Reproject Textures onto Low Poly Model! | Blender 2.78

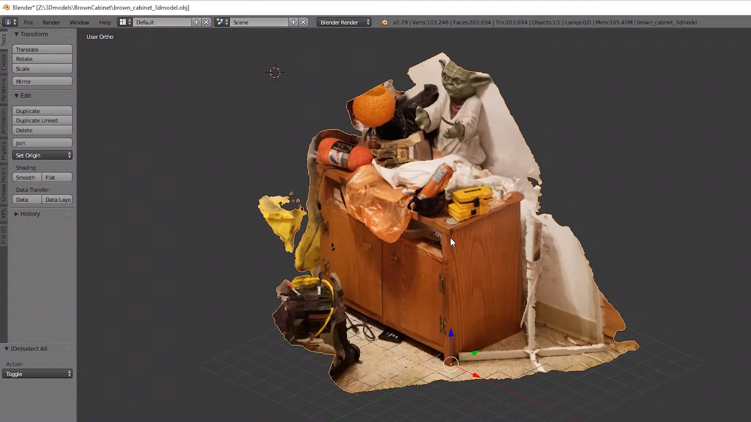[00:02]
hey guys in this video I'm going to be showing you how you can reproject the textures you have on a model onto a model that has a lower polygon count
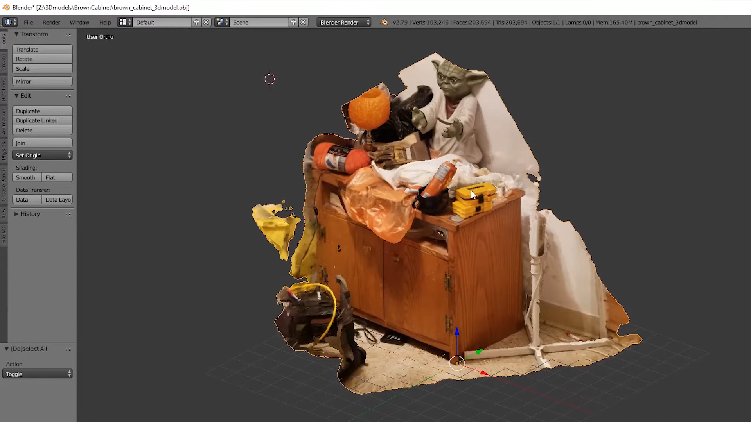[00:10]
so in this particular case I've got a 3d scan I did using photogrammetry that has
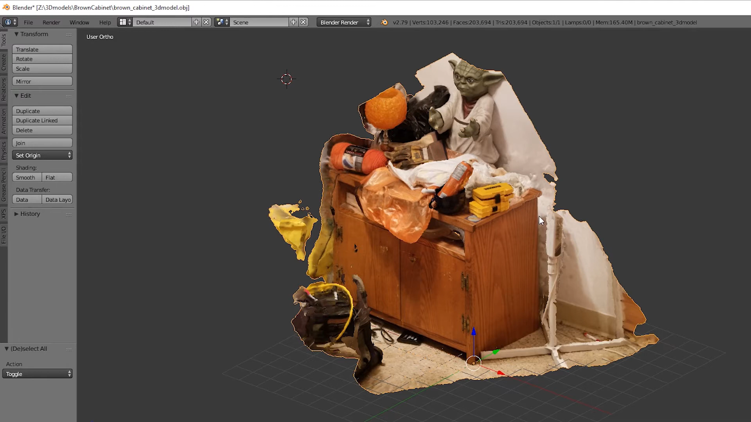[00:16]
I'll show you right away a very high polygon count roughly 200,000 faces so before we get started here I am using blender 2.79 not the latest version but an older version so I'm going to press a shift D to duplicate this model here once you're once you have it selected I have two models over here I'm going to rename this one to low for the low poly model it's going to be our new one now I'm going to go ahead and hide the high
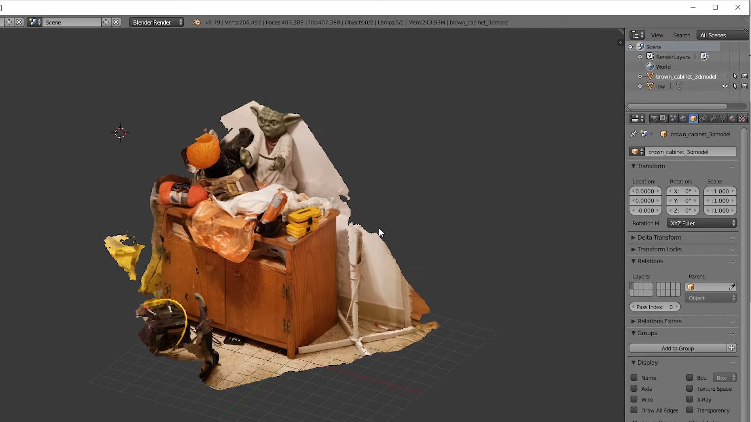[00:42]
poly model so we can see what we're doing here let's go ahead and reduce the face count by let's say half so that's about a hundred thousand let's reduce it even further
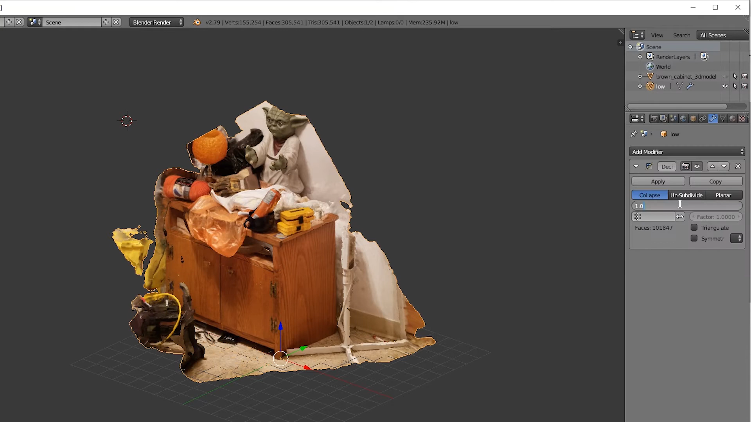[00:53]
another half 50,000 so now I've reduced it to the point where you can see that
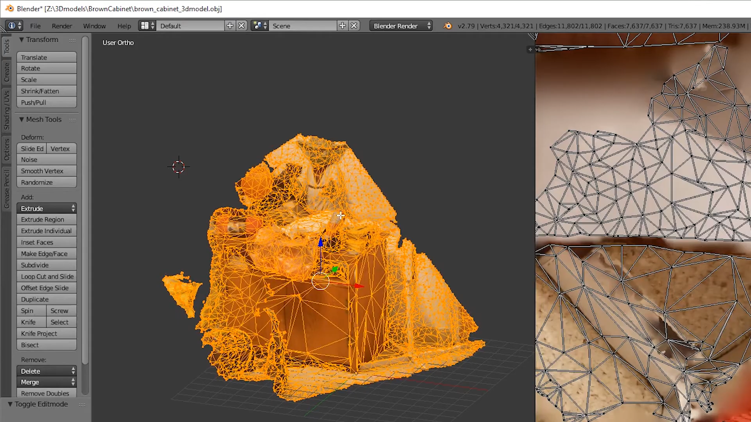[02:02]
now we're going to just recreate the UV map this part may not be necessary but when you're dealing with
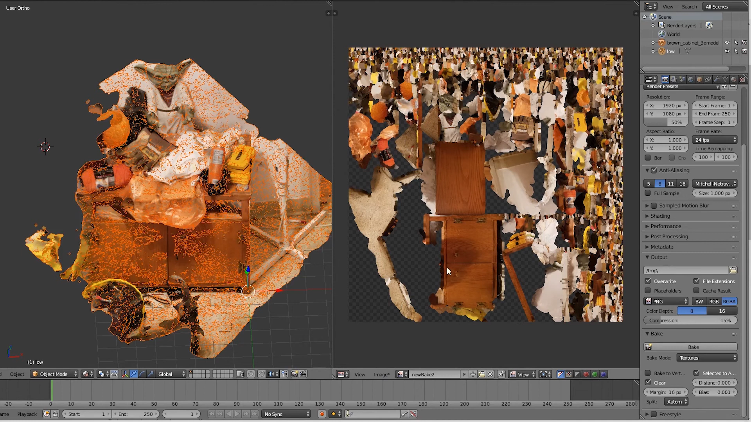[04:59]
the high polygon model hiding it for a second there going to the texture tab of this